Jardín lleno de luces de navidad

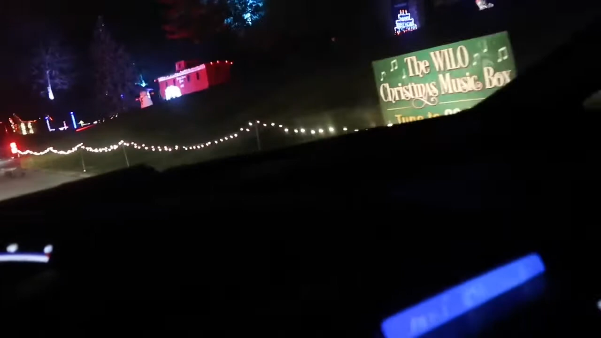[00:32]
Creo que hay muchas cosas nuevas, lo de los árboles es nuevo, de antes no había.
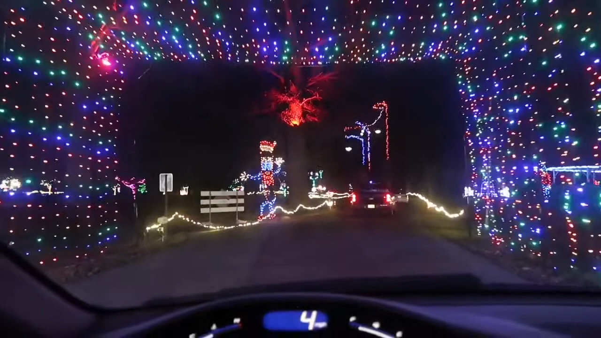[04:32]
Ya casi llegando hasta Navidad, menos de un mes. Ahí está la casita del Merry Christmas.
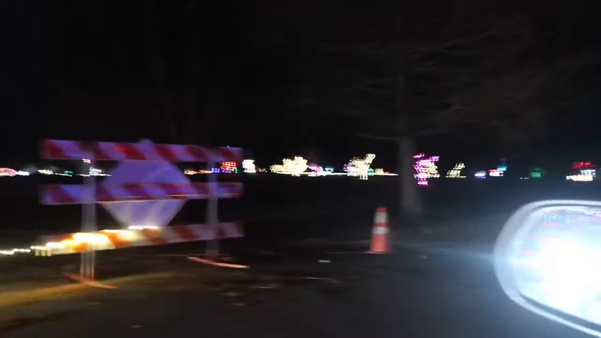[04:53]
Hay muchas figuras en todo lo que es todo el parque. Allá el área donde está el moño, allá abajo, al fondo, es donde entramos.
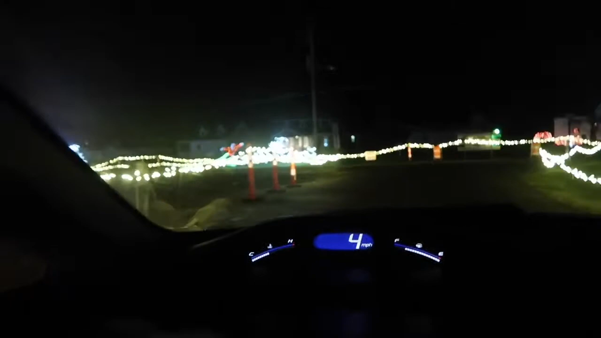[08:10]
Ahorita en este año lo que es aquí en el parque hicieron todo alrededor para que pasen los carros, como en un solo sentido. Un solo sentido que inventaba One Way. Y aquí es el otro lado del parque, es una otra pequeñita donde pasan los carros a debajo.